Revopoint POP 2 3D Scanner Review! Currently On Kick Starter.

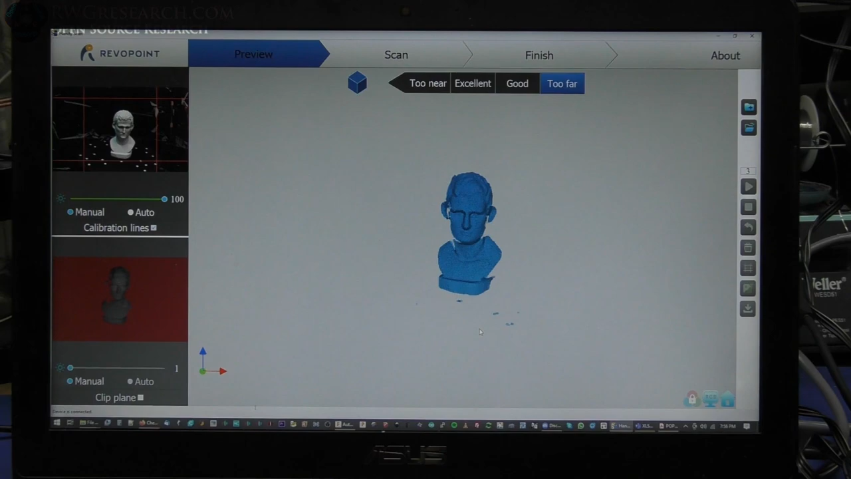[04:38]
So here we are in the software. I'm basically just going to select auto on this for a second. Once it stabilizes I'm going to put it back into manual.
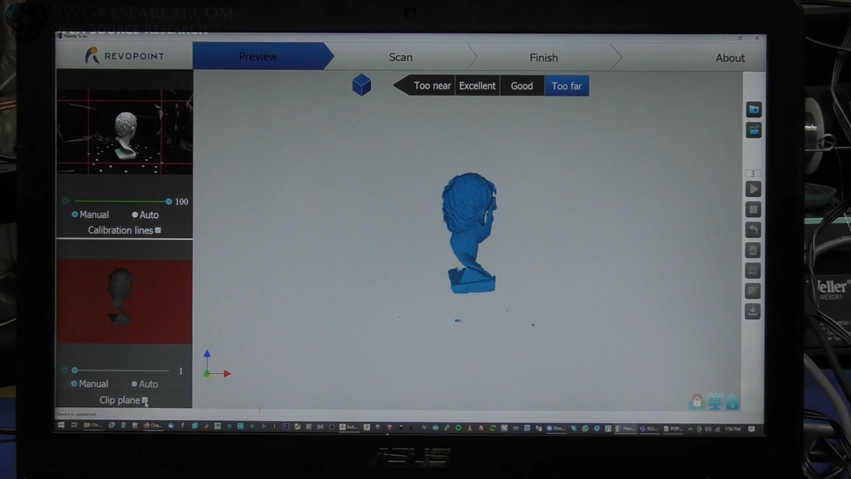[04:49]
I'm going to go ahead and clip the plane which means it'll take off any of the back background planes that don't fit.
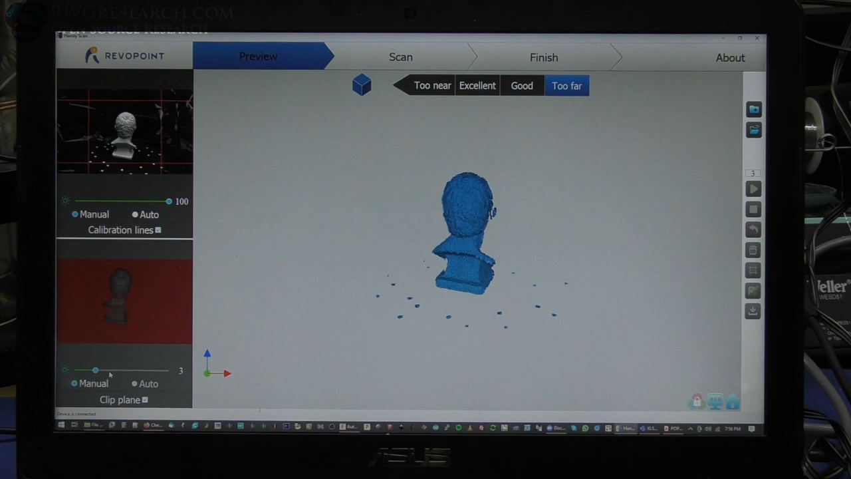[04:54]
And then I'm going to adjust this until I think it's adequate. And I'm basically going to go in here and I have the option to do a couple of things here.
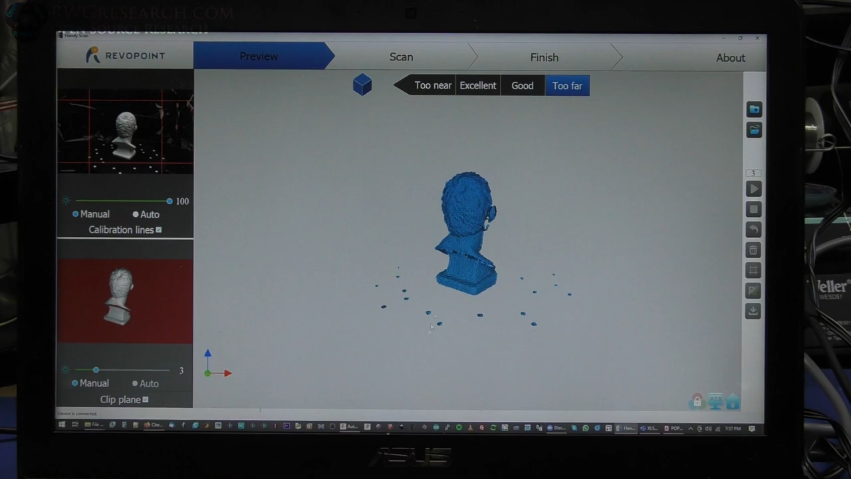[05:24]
So confirm it will set up so I can start this the actual scan. I'm just going to hit play and it will start scanning. I'm going to let it go a full revolution here and then I'm going to pause it and I'm going to flip the model over and I'm going to basically go on to the next portion of scanning which I want to scan the bottom as well and the sides. All right. So we've managed to get one revolution out of it.
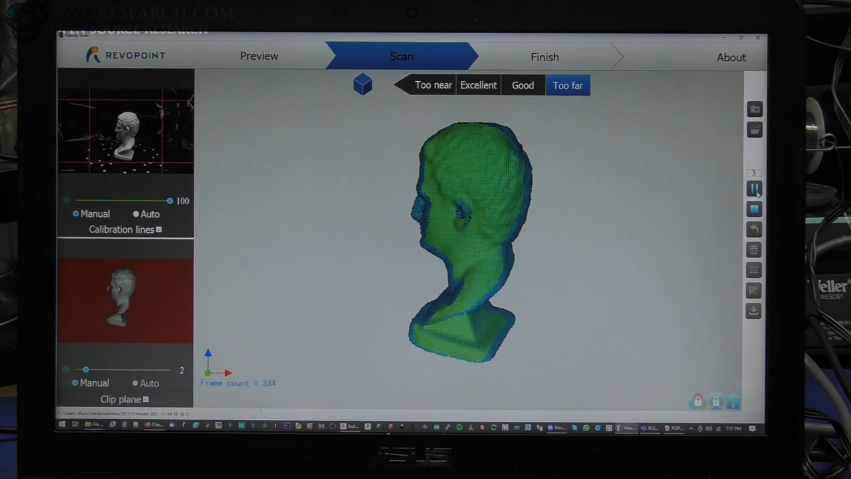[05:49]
I'm going to go ahead and hit pause. Now I'm going to take the model and flip it on its side.
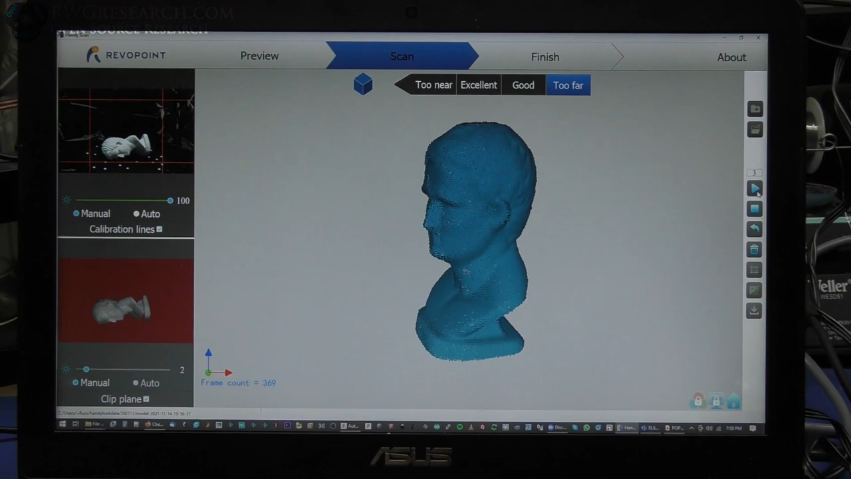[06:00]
So this way I can scan the bottom of the feature. If I hit play, it should pick it up. Let's see if it does.
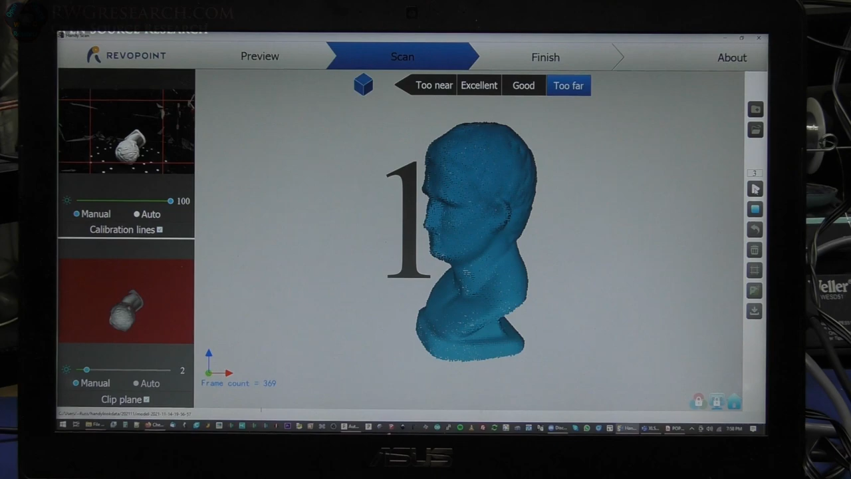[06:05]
There you go. So it reorientated it, made sure it's scanned in the correct positions.
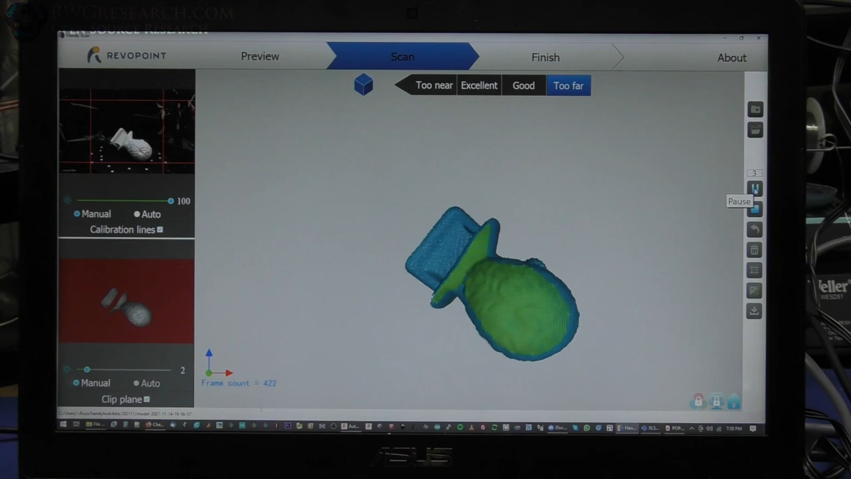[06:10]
So now it's picking up the bottom where it was missing it earlier.
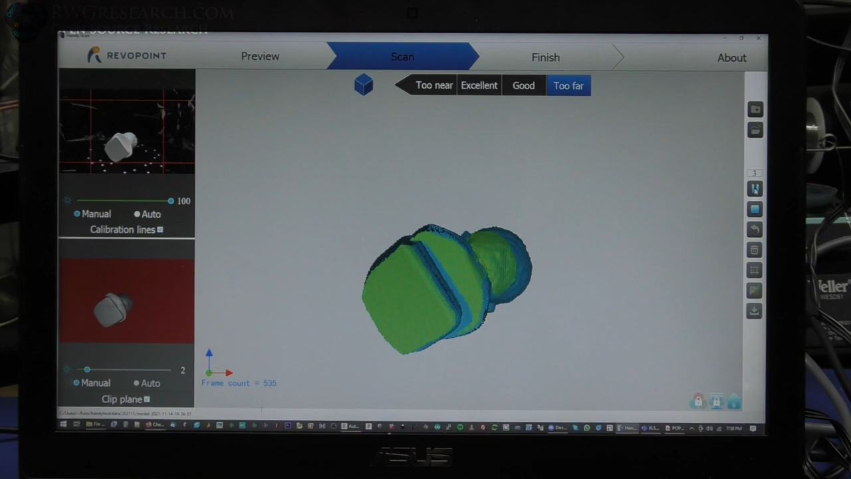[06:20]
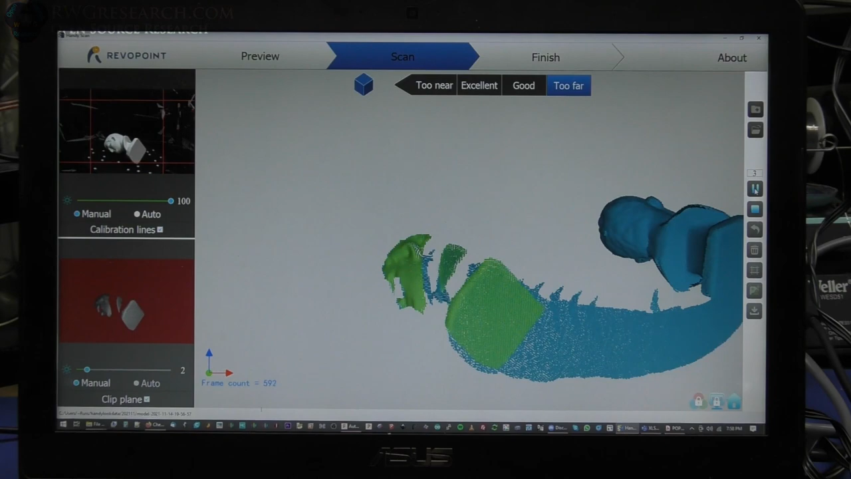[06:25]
If you have something like this happen, you can just hit the back button, keep scanning.
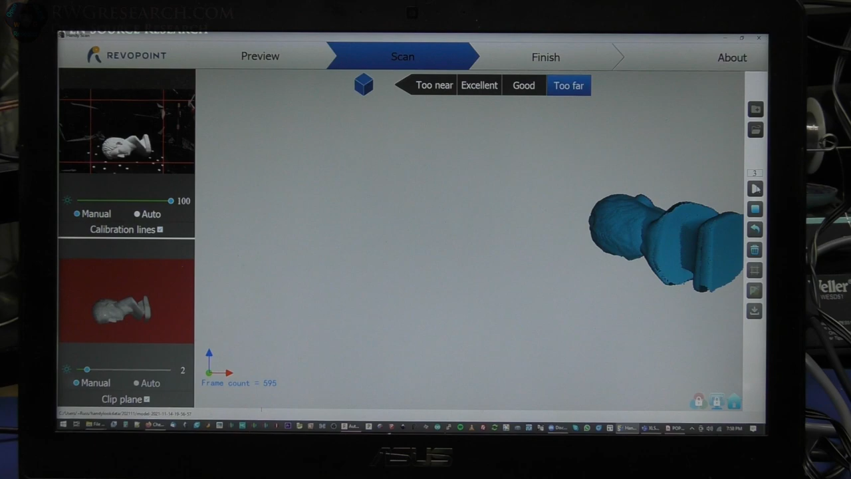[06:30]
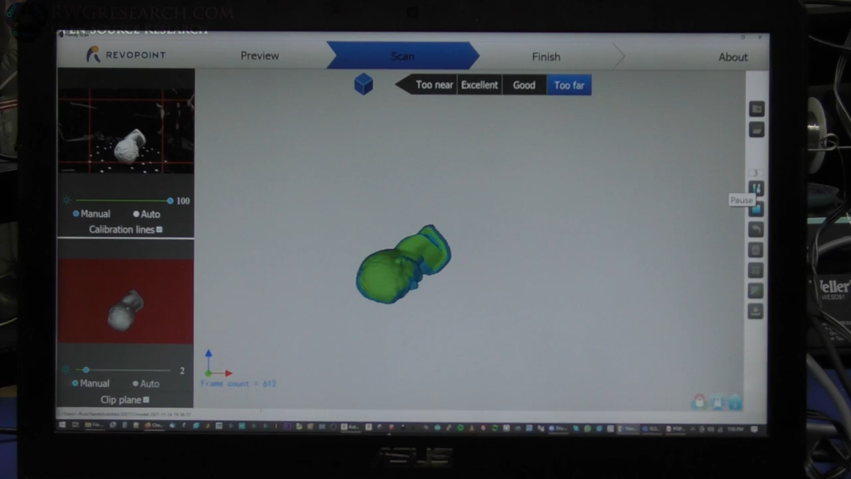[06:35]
So we'll go let it go around the bottom again, get that base.
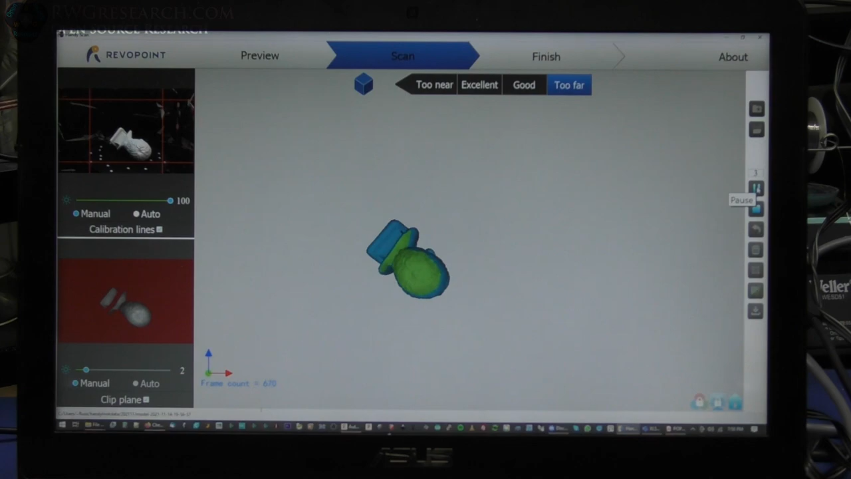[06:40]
All right. So now we hit stop and hit complete and it's going to basically fuse the point cloud and then we can mesh it
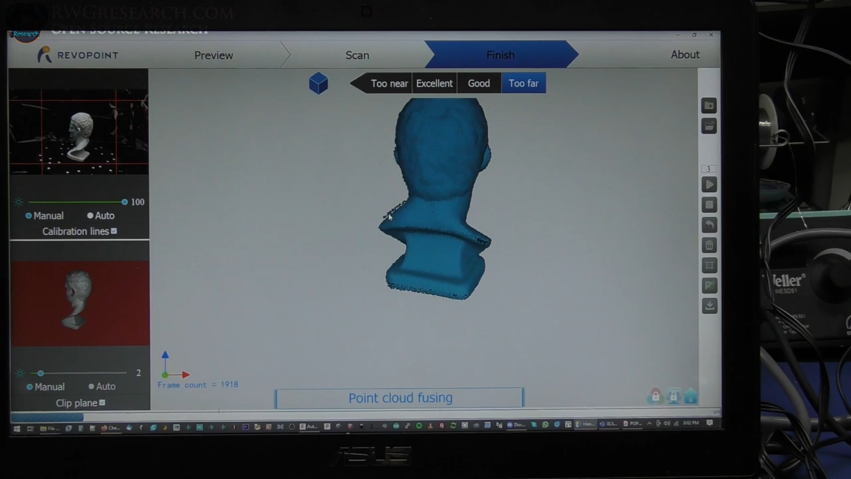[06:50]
together and then we can decide to do something with color. But in this case, we're not dealing with color. Then we can export the file as a few different types. All right.
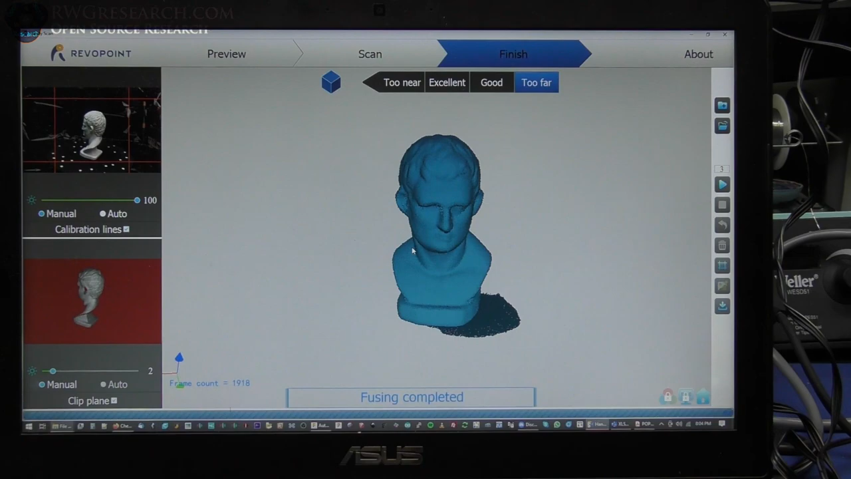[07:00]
So it's fused together here. The point cloud looks really good. There's a little thing down here as a flat plane. I think we can get rid of that.
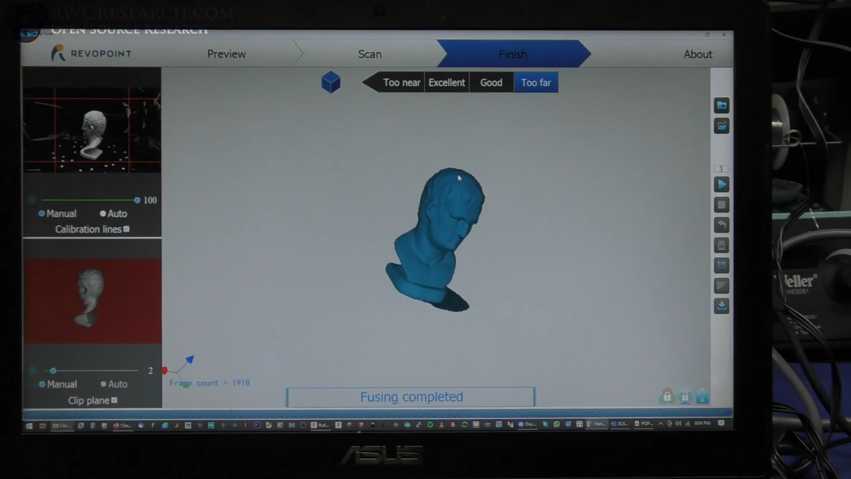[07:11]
So this is literally just the point cloud. You can save this as the point cloud with different file types.
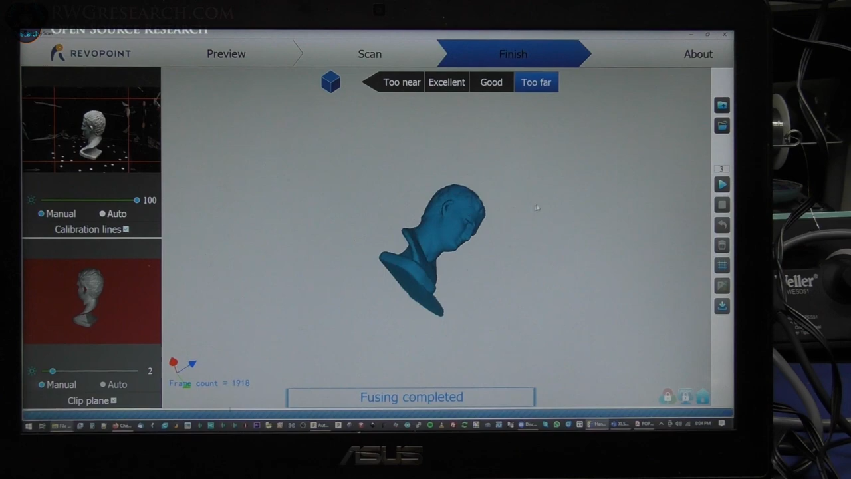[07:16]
I, however, I'm going to go ahead and create a mesh which will fill in the holes.
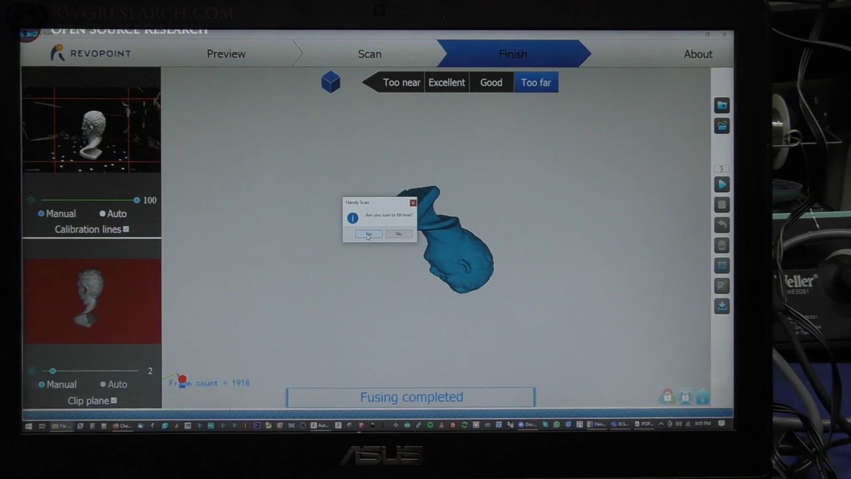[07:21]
So now it's going to mesh it in and take any of the holes out.
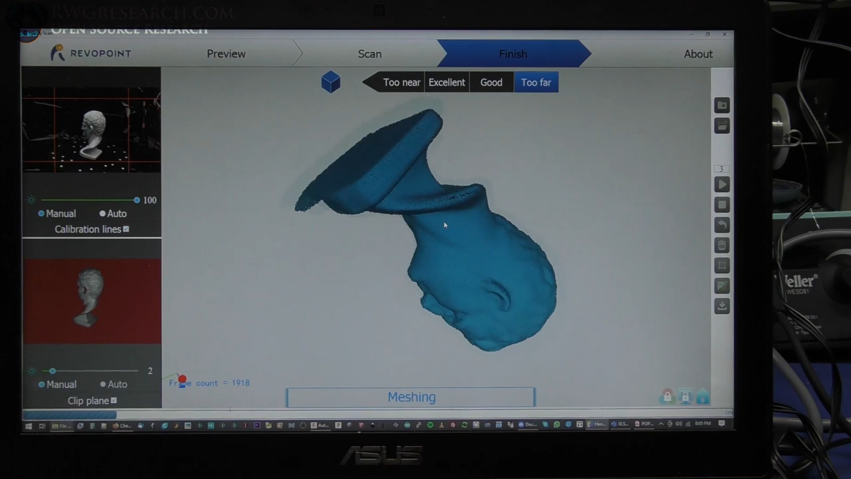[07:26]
It automatically does this. All right. So it's done meshing.
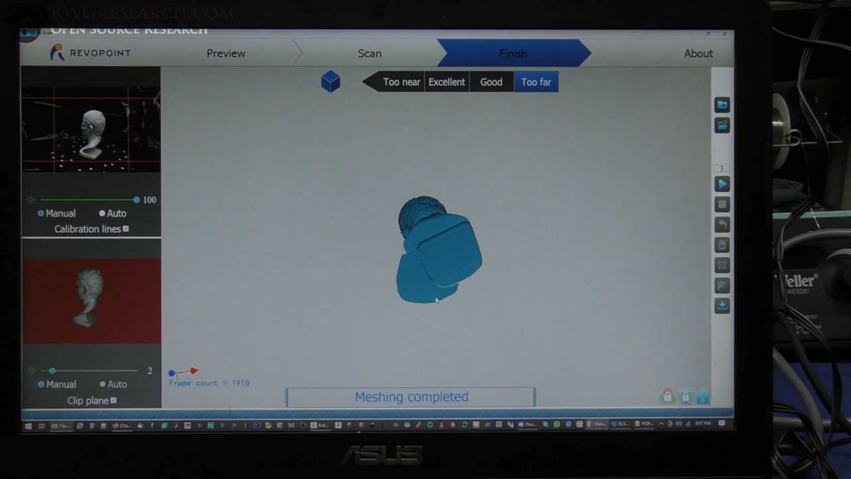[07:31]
You can actually see this, uh, little bubble added onto the extra there. So that is basically the whole thing meshed together.
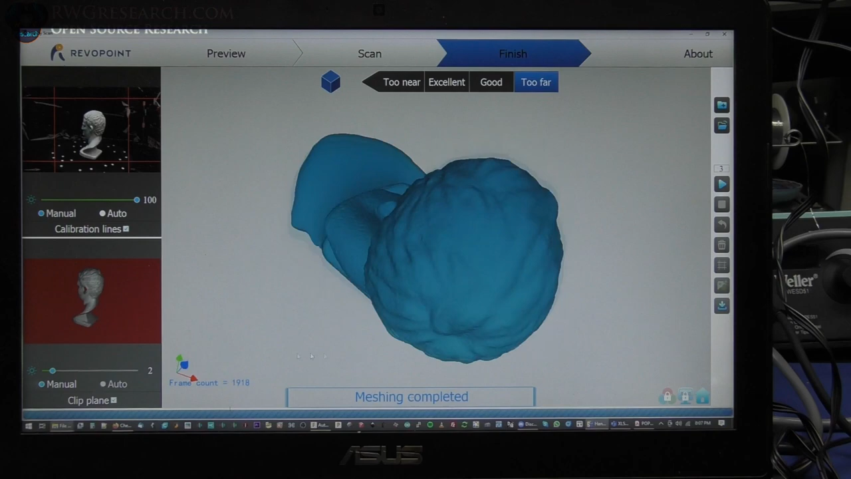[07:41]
We can remove this later. And, uh, yeah, then I can save it.